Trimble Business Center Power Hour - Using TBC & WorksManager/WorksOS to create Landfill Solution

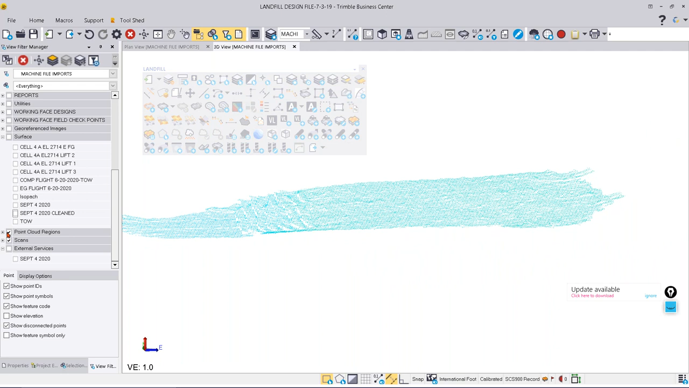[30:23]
Once we have it the way we like, we can now have our actual surface created from that point cloud.
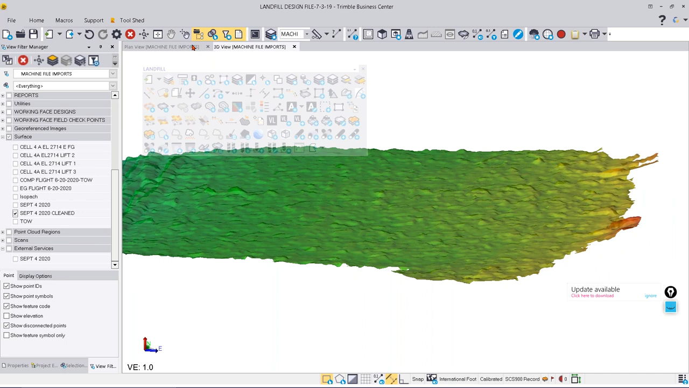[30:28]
What we could do at that point in time is then, you know, use a tool and say, okay, how much fill did we actually put in here compared to, you know, where we were on, you know, that day of flight.
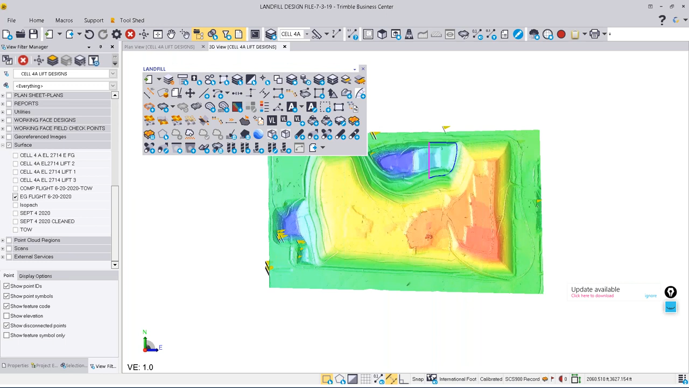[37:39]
what you'll be able to see here is how this is coming off of the existing site. So, you can see here where we tied into the existing site. And you can see the back of the berm here where we're tying into. You can see where we have that part of the lift plan designed. And then, from there, they said, okay, we want to just tie this in at a four-on-one to that existing cell that's there.
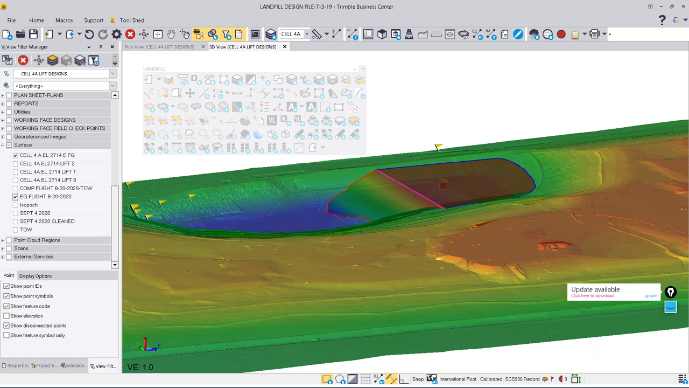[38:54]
very quick surface-to-surface volume calculation to see how much fill we actually have that needs to go into that cell to reach this. And, based upon that, they then said, okay, we want to have X number of lifts at an X number of height. And then, what we were able to do from here is come in and start building our next set of lifts.